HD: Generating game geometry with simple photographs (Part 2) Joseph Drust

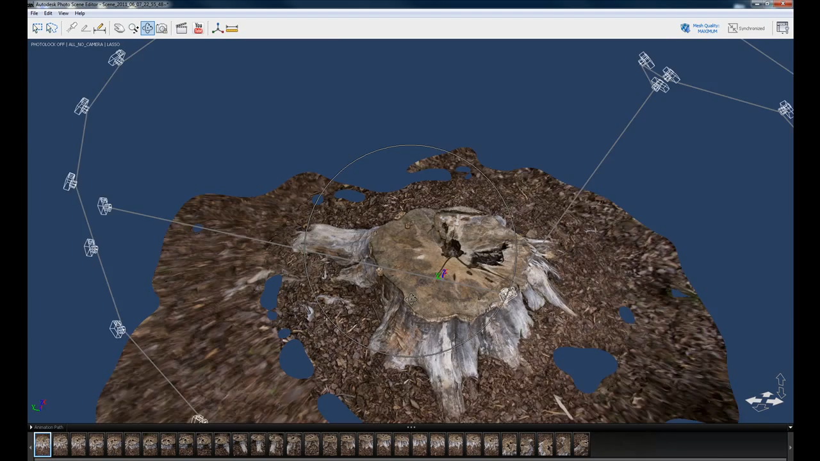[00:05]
As you can see it has loaded in the higher resolution version of the model that was created from the images.
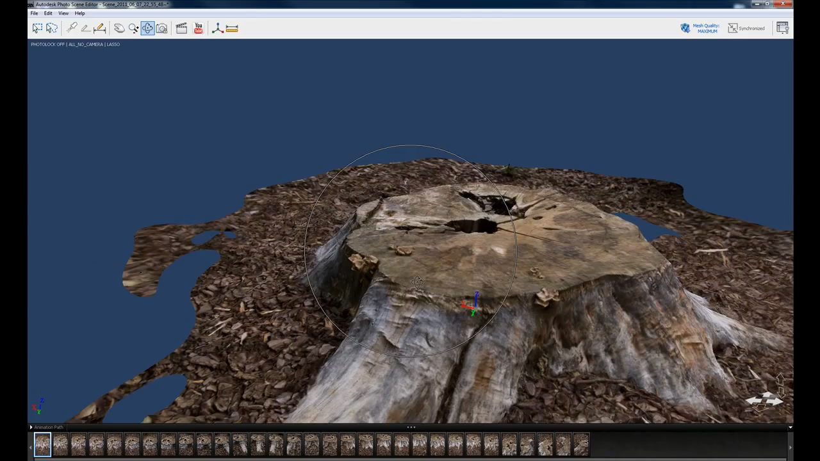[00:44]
You can see how it's just brilliantly stitched all those images that I took of the stump together and it's like perfectly clean well blended together and you still get a lot of detail out of the image.
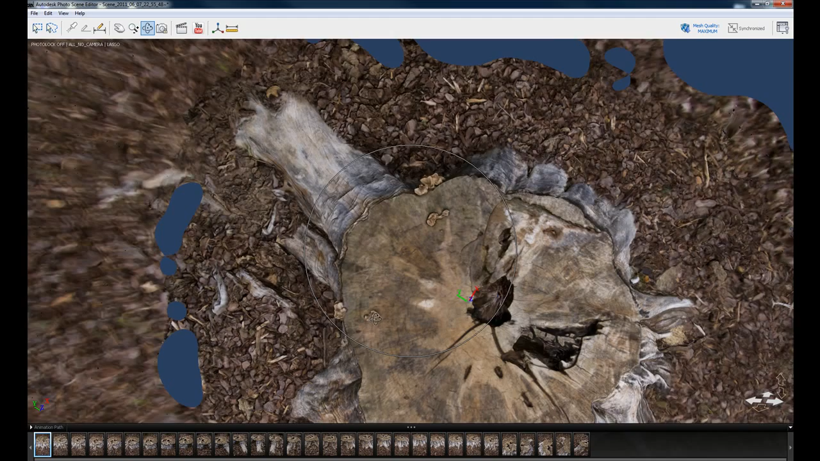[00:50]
So even though we only get you know not the strongest actually mesh resolution on this we can take this texture and use it as a bump map across
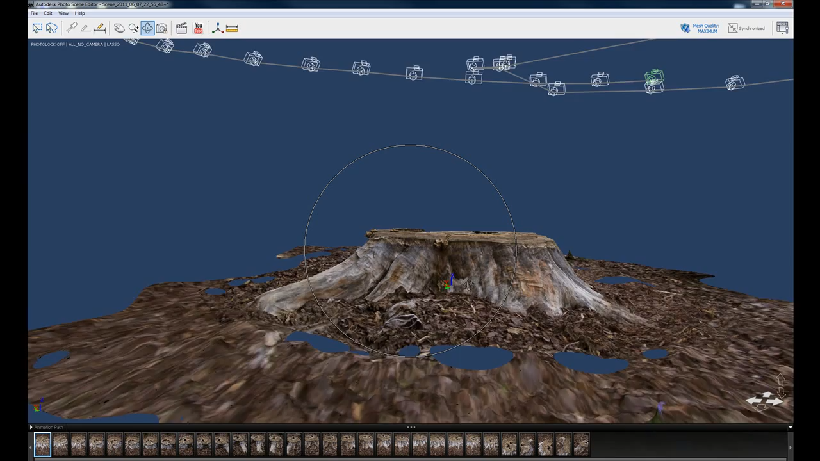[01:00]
the model to kind of get some of that detail back onto it.
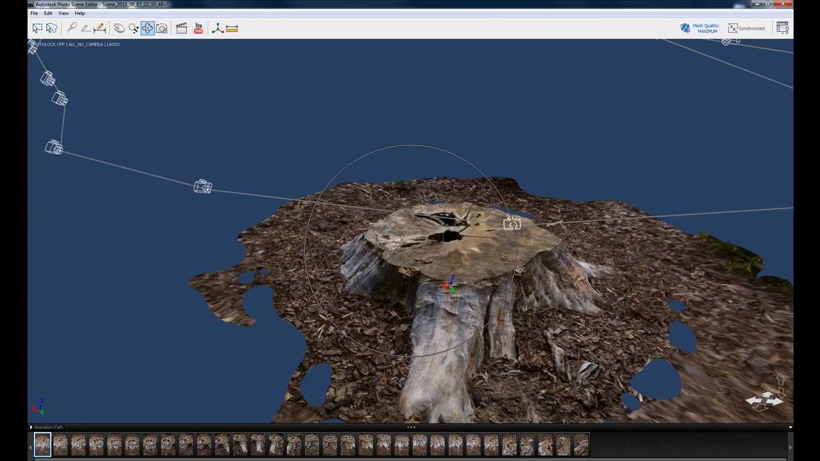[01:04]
So now that we have this generated you can see it's all high res and pretty. We're just going to save this out to an OBJ.
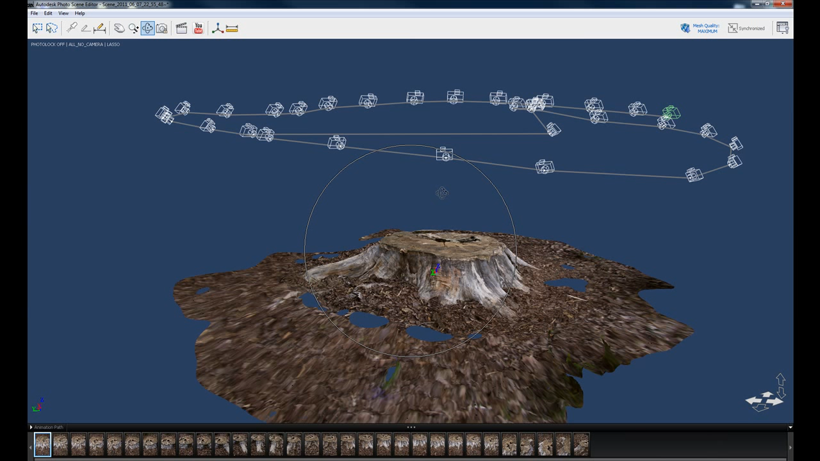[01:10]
So I'm going to go up here File and do Export Scene As. And here it gives you an option for where you want to save it. So I'm just going to change this directory and we're already in kind of the tree area with all my pictures.
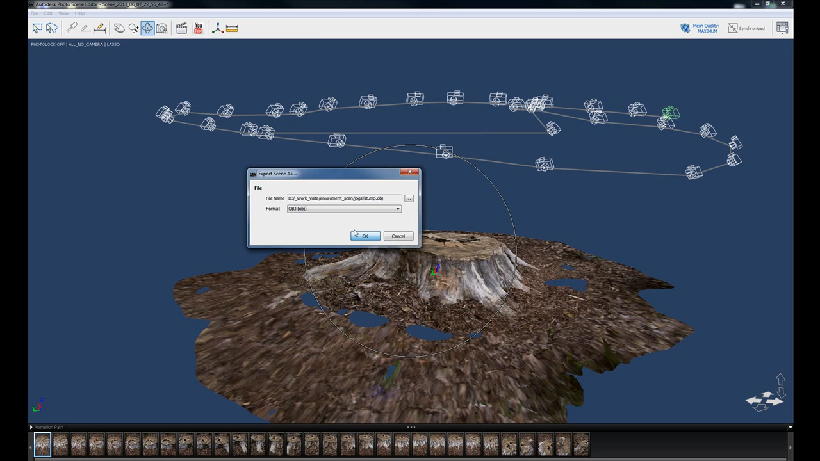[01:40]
Now if I look in the folder that has all these trees and come down here and you can actually see the texture maps that it spits out. So it's got three of them here spitting out.